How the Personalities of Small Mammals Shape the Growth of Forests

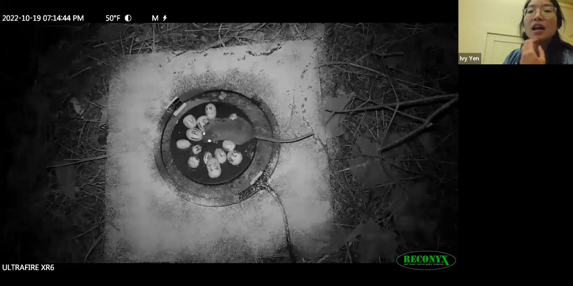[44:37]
Um, so here's some videos of what mice do with their seeds. This one is what I call a window shopper. He's like, can't really decide.
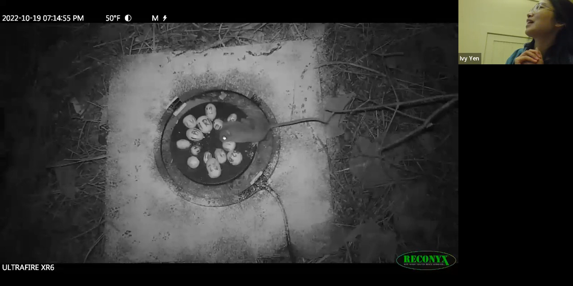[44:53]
I don't know if I really need it. I had one monthly. And so he's tasting them all before he decides that,
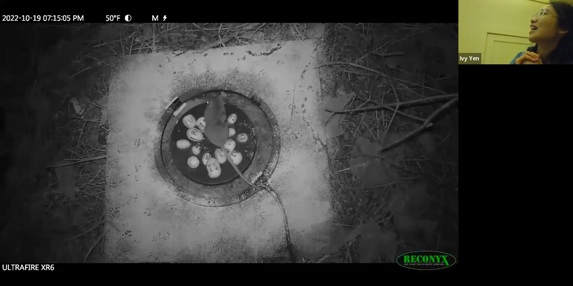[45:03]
you know what, maybe I will take this one. Yeah. And so what's really impressive is that these acorns can be six grams large, whereas a mouse could be maybe 25 grams large. So it's 25% of their weight. It's very heavy. It is scary to be a tiny mouse that everything in the world wants to eat. You're just like this tiny meatball in the environment. And you're going to grab this thing and like lift up your head and move around with it. That's scary.
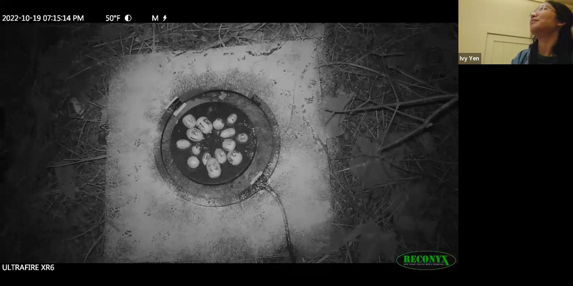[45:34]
So that's already something that I am so impressed with.
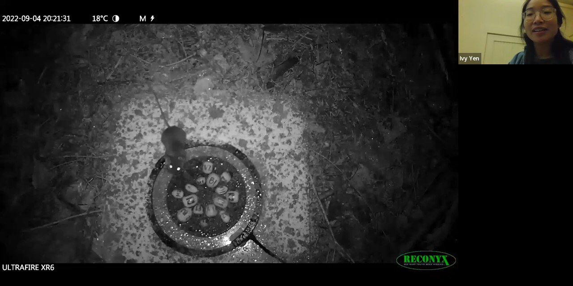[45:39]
Um, this one is, I guess, let's see. I don't know what I would call this one. Let's see.
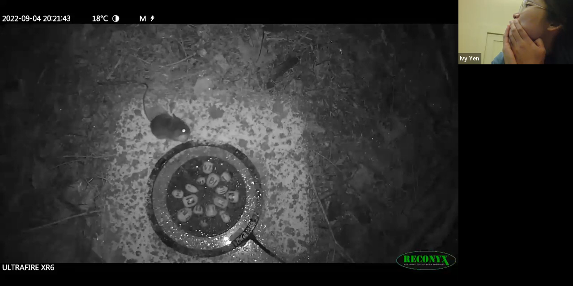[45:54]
Maybe the researcher. I'd call this the researcher. It's like, this can't decide.
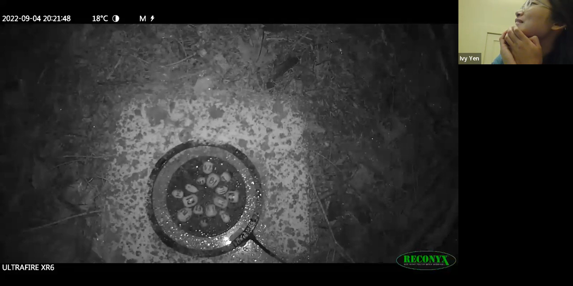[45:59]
But then they do. And then this one is that one rare individual that walks to the back of the aisle of the shop of the supermarket, grabs milk, and then that's it.
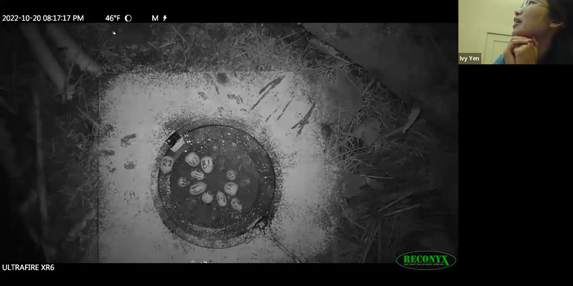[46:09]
So they know what they want, much less picky.
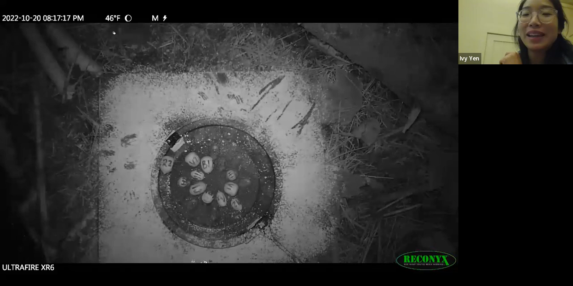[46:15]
And then this is that short-tailed blurina, the short-tailed shrew.
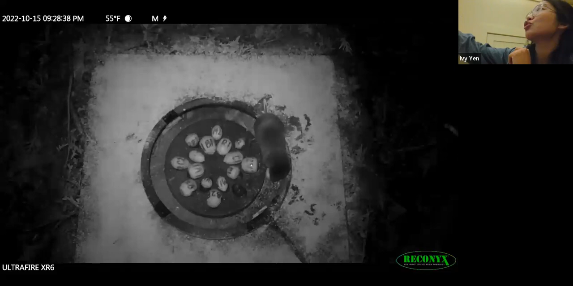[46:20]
They are not grain of horse. But for some reason, I got a video of one of them trying to grab a seed. And you can see that it is not easy for him.
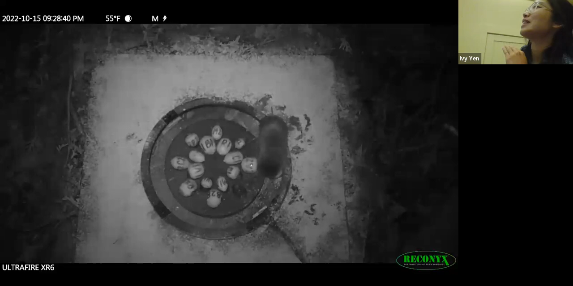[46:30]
He just like cannot get it. He doesn't have the teeth. I don't know why he's here. But it's already just so cool how quickly some of them can pick them up. But you can see he wants it.
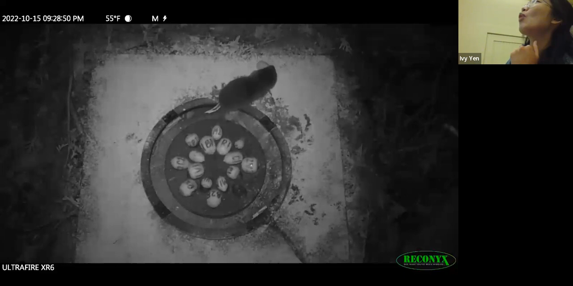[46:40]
He just can't get it. Yeah, he gives up.